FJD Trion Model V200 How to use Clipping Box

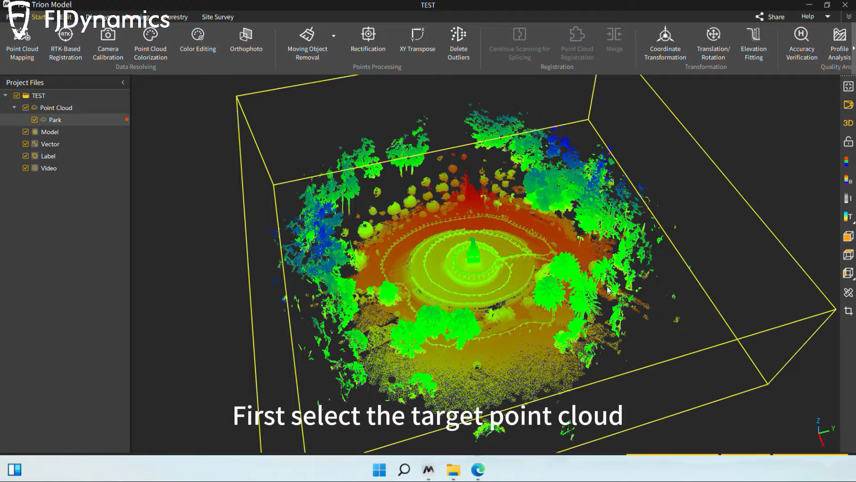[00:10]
First, select the target point cloud. Choose the cropping feature from the option bar on the right. For the specific circle feature, you can enter a specific radius. Select the target location and click point clouds inside or outside the specified range for cropping. For the specific rectangle feature, you can enter a specific length and width.
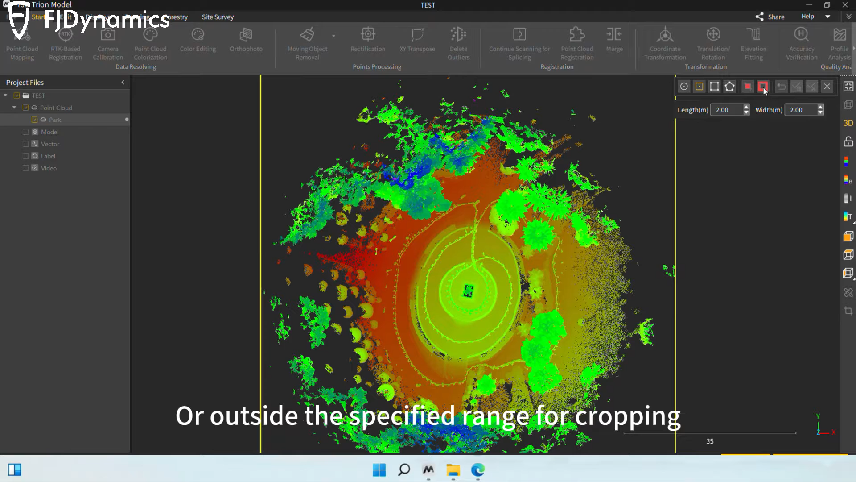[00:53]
Select the target location and click point clouds inside or outside the specified range for cropping. For the custom rectangle feature, you can use the mouse to choose the desired length and width. For the custom polygon feature, you can use the mouse to choose the desired location.
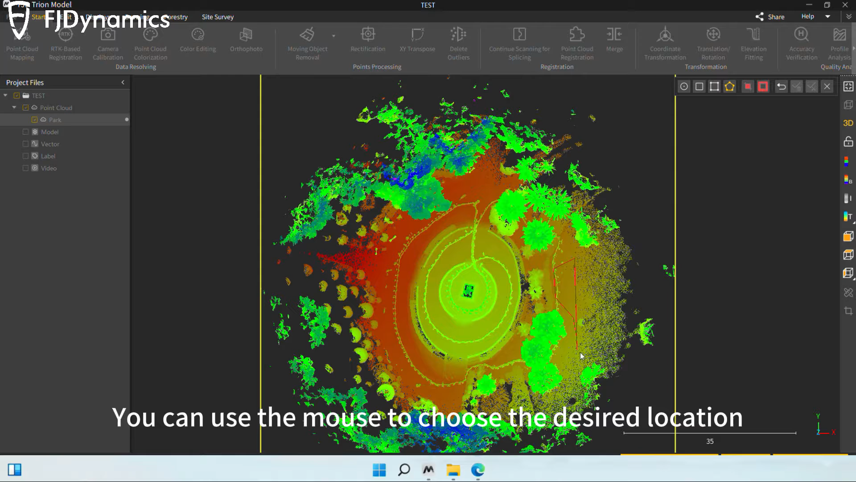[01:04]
Select the target location. You can undo your selection and reselect if needed.
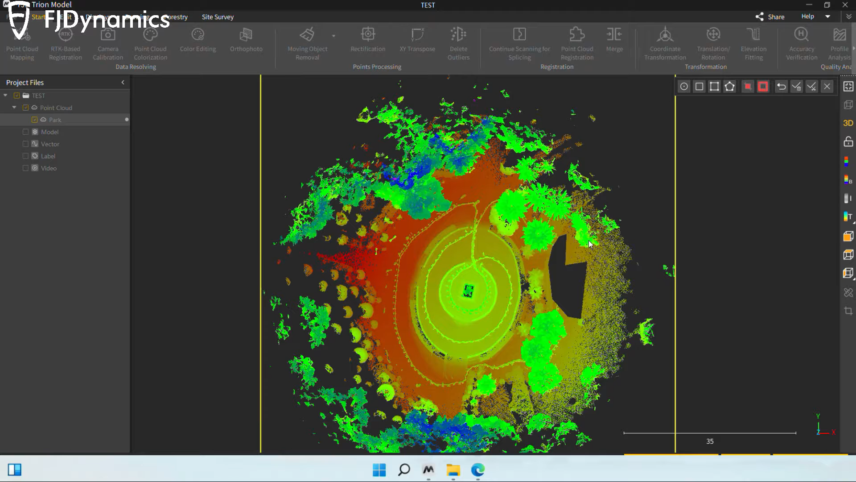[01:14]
Click the cropping feature to finish your operation without keeping the crop data. Click the segmentation feature to finish your operation while keeping the crop data.
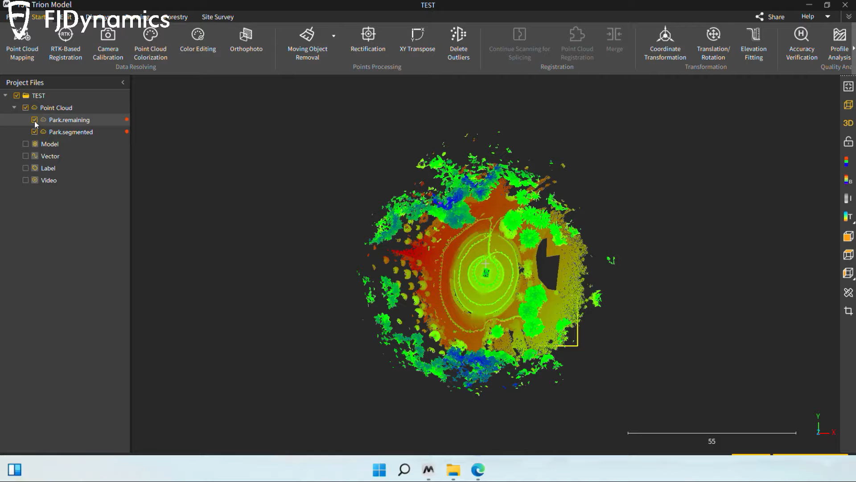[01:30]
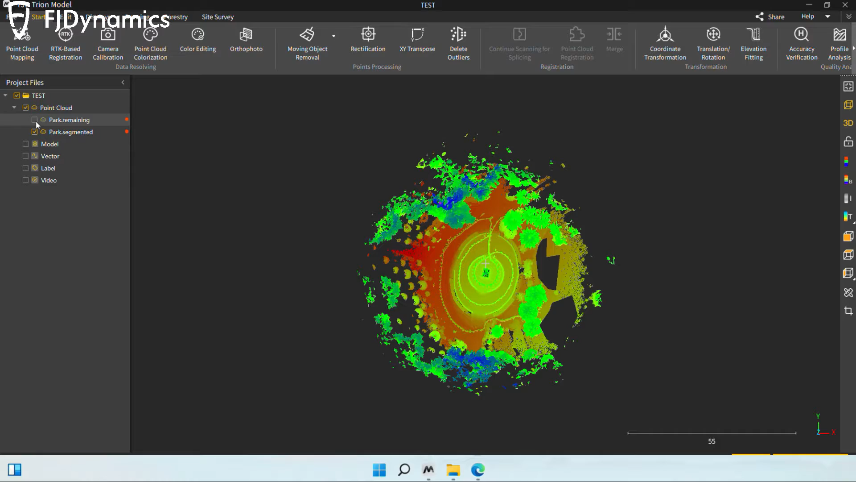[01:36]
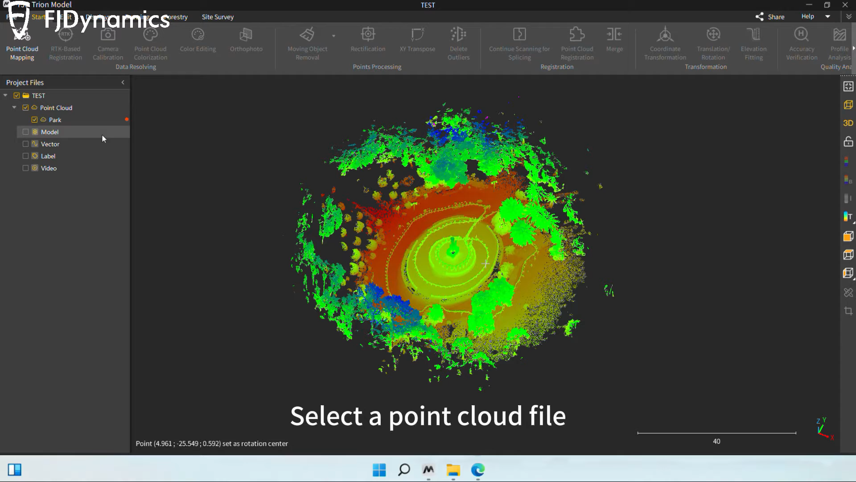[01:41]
Select a point cloud file and click the clipping box feature in the display's options bar.
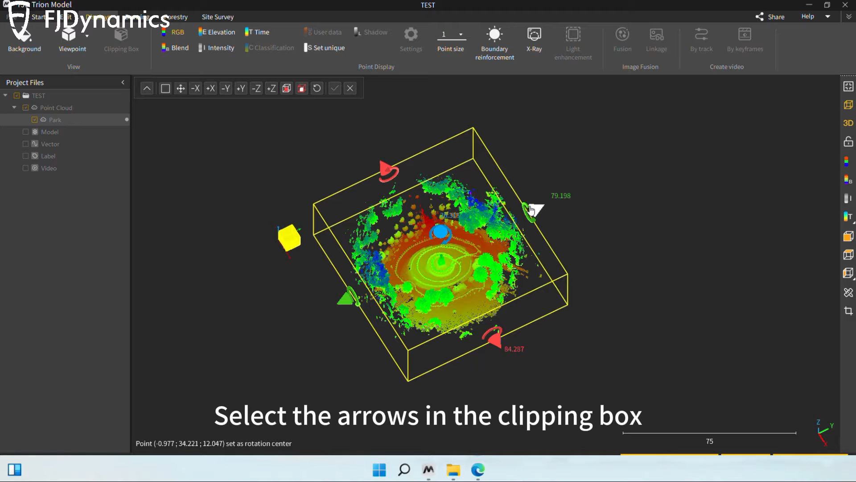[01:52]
Select the arrows in the clipping box and adjust distances along the X, Y, and Z axis to see real-time distances.
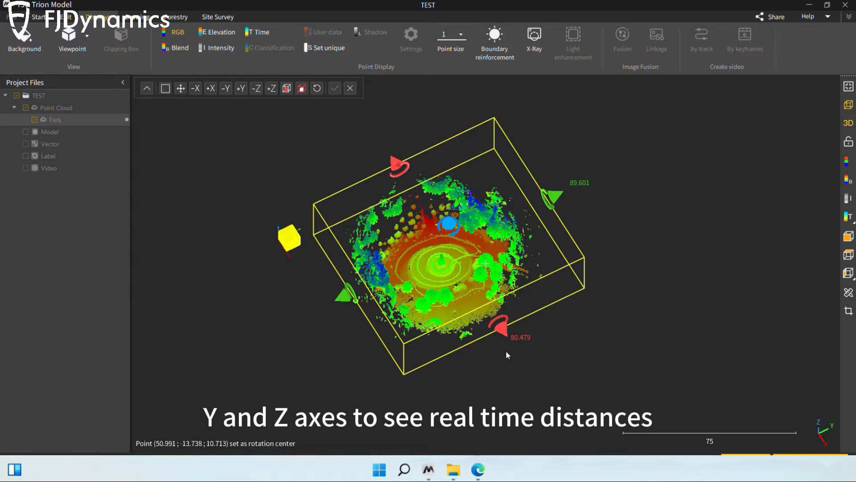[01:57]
You can also click the dropdown arrow to customize the distances.
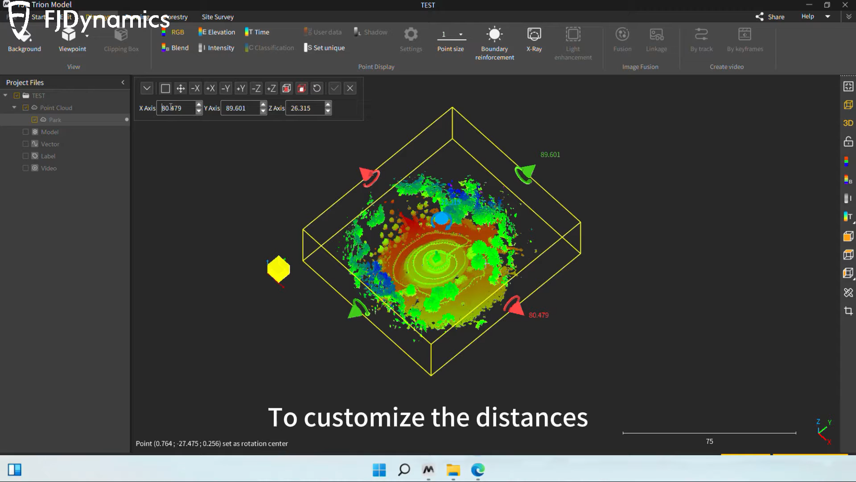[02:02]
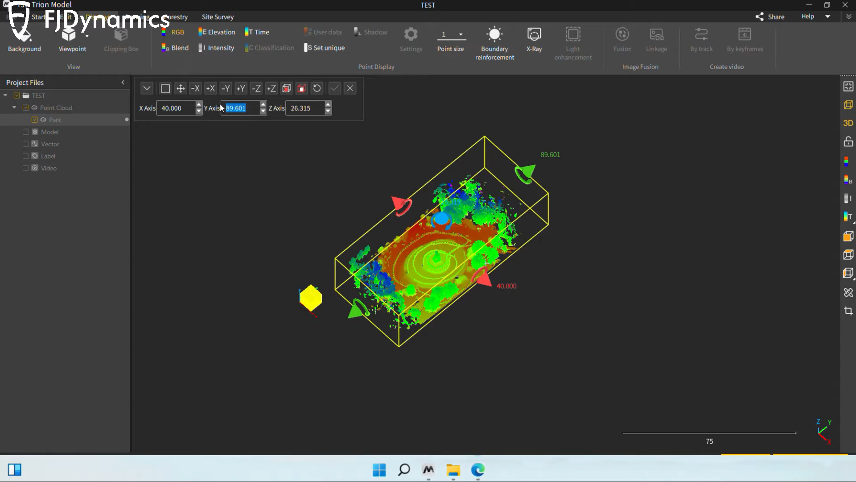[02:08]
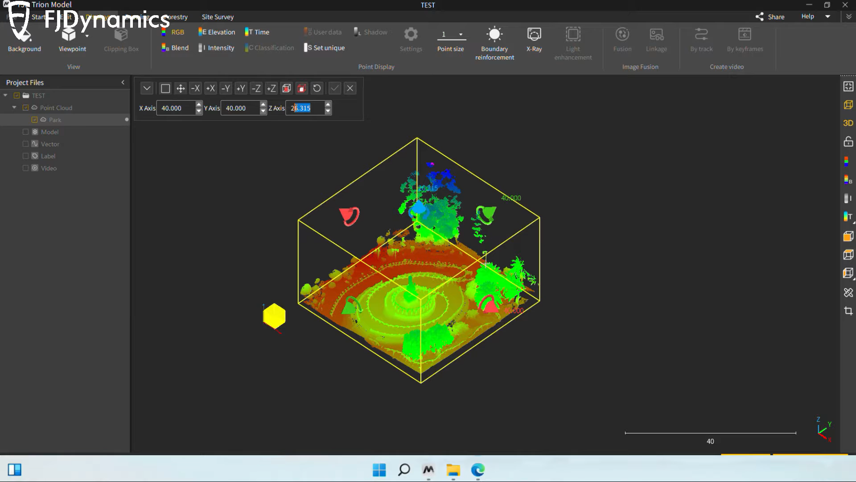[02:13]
Click the rectangle and cross-shaped arrows to show or hide.
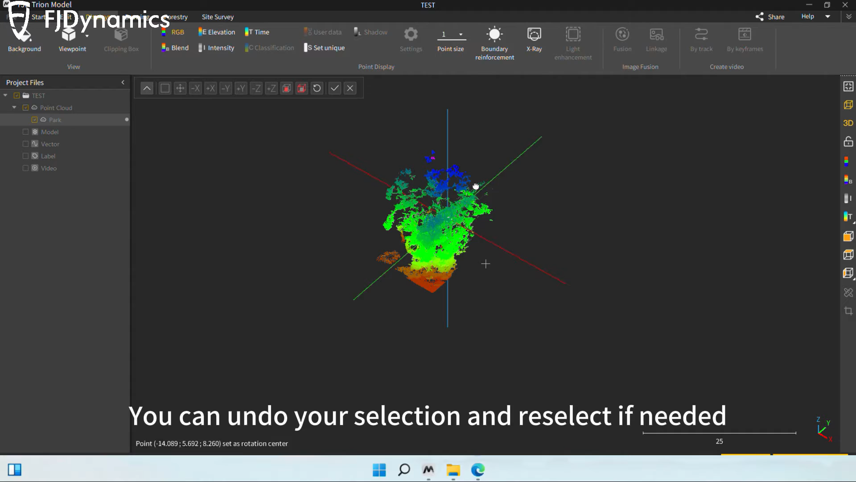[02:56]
You can undo your selection and reselect if needed.
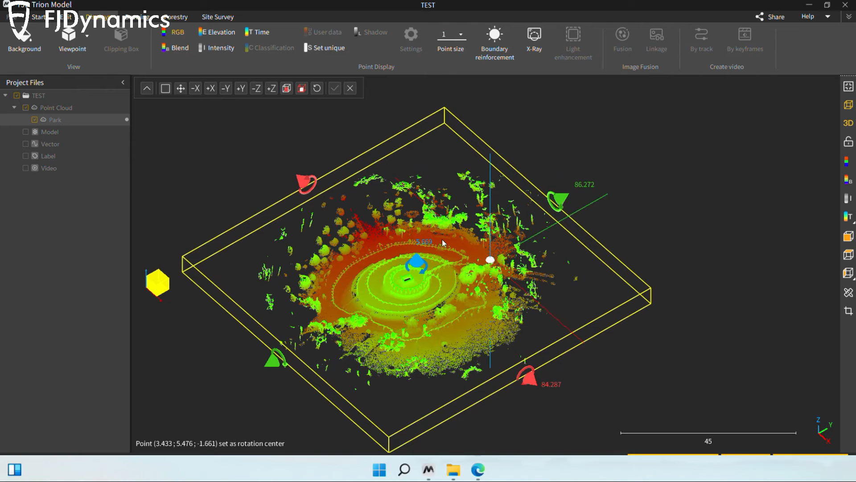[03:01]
Select the desired position and crop point clouds inside or outside the box while keeping the crop data separately.
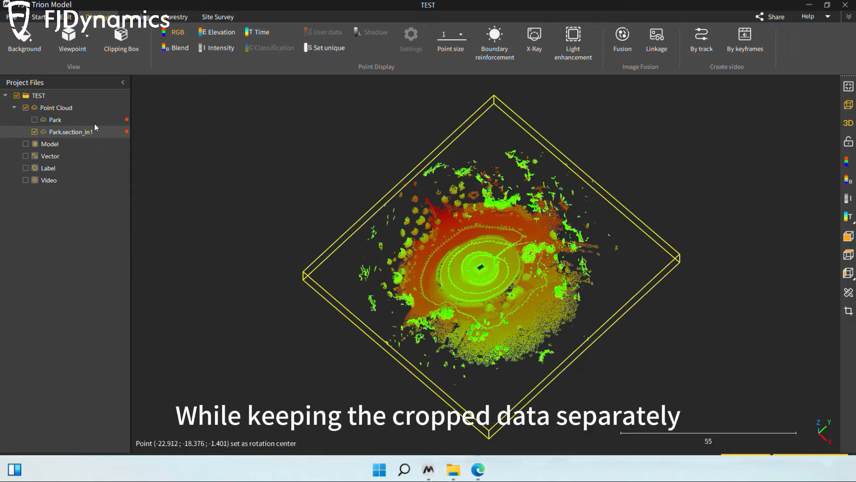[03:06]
The source file should be left unchanged.
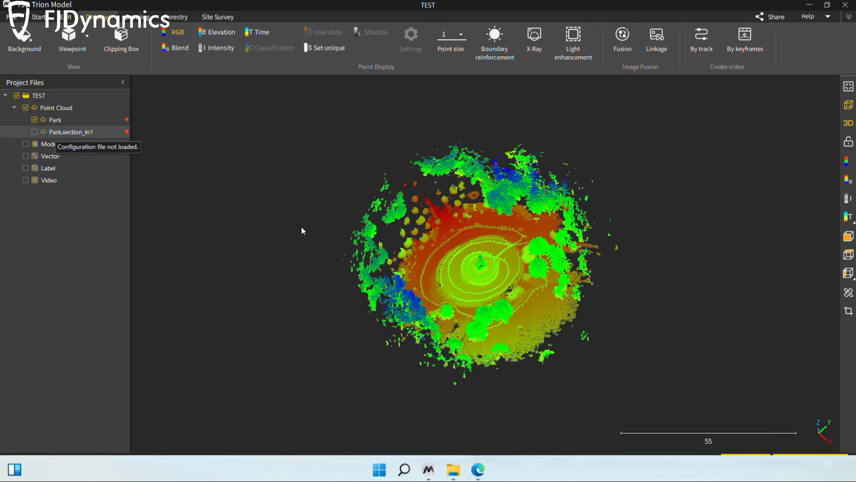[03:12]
When the clipping box feature is active, you can use the cropping feature to hide unneeded parts.
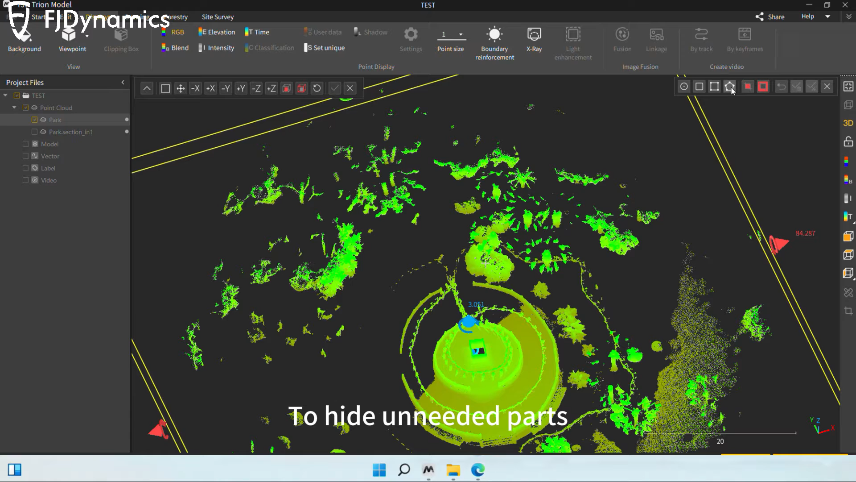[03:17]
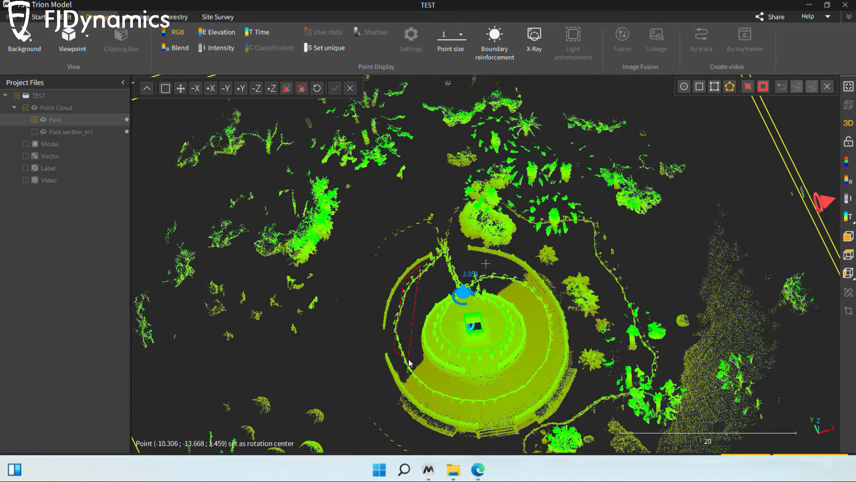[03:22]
Once selected, the crop point cloud data will be saved.
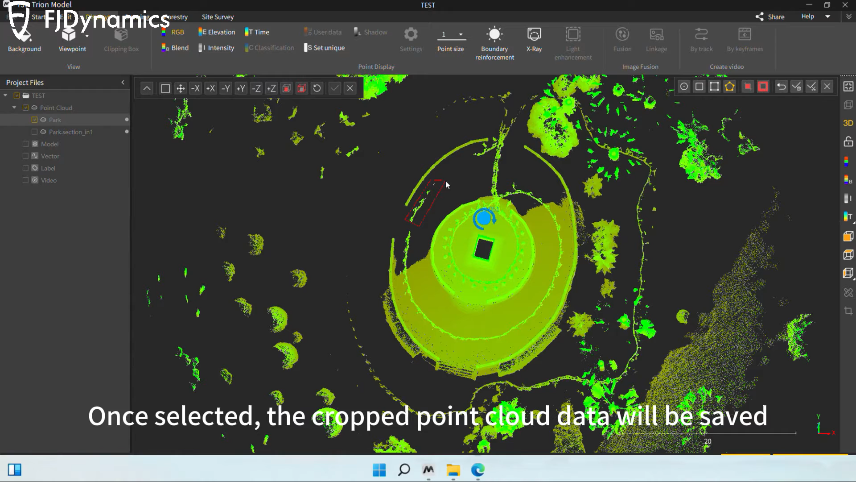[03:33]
Click the close icon to click the close icon to click the close icon to quit this feature.
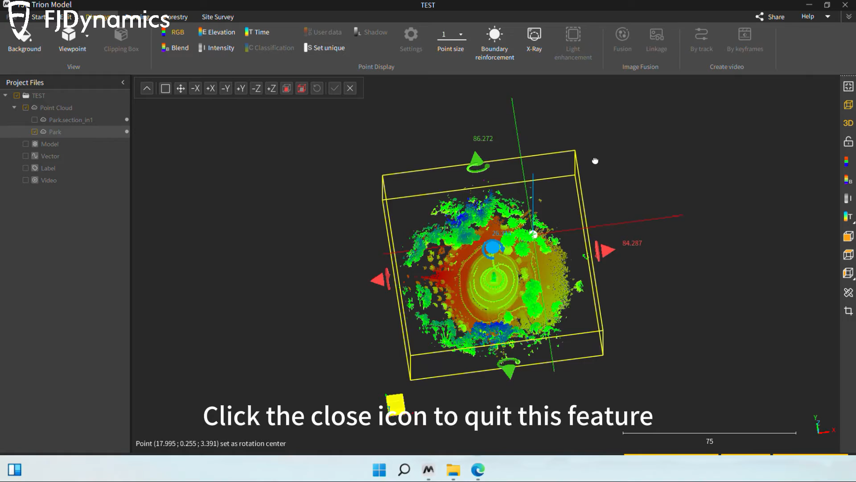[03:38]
Select the point cloud file and click start dash
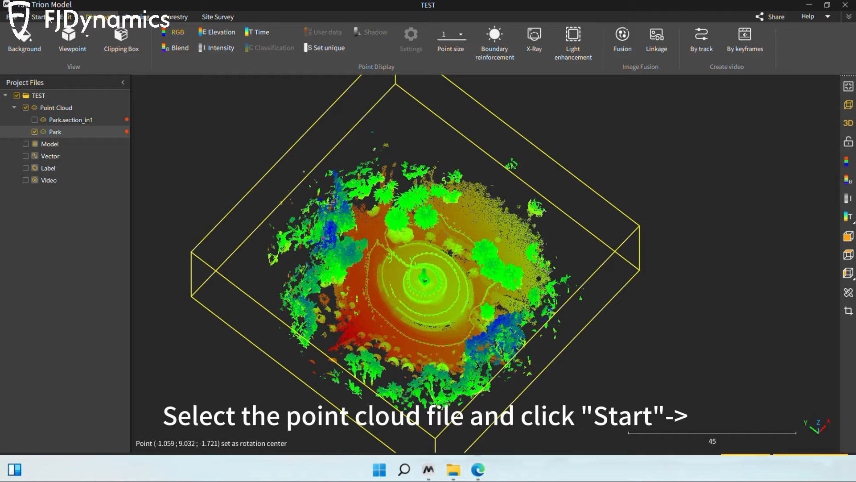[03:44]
moving object removal dash manual removal.
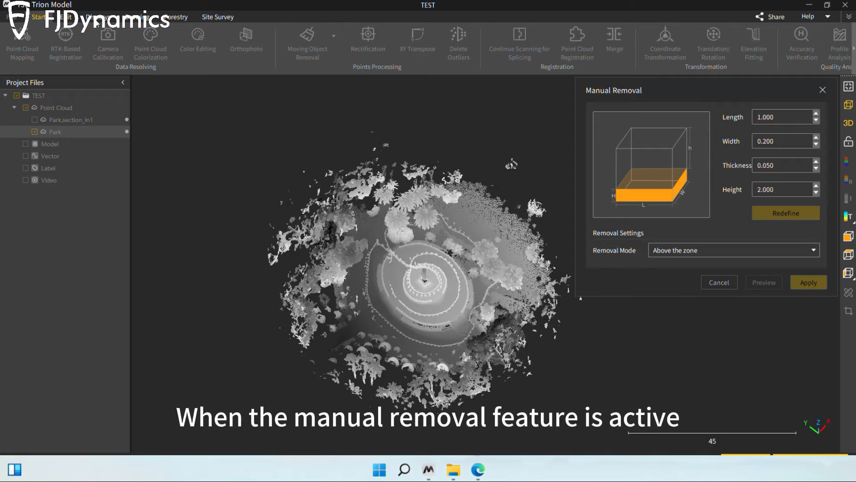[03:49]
When the manual removal feature is active, you can use the clipping box feature to hide unneeded parts.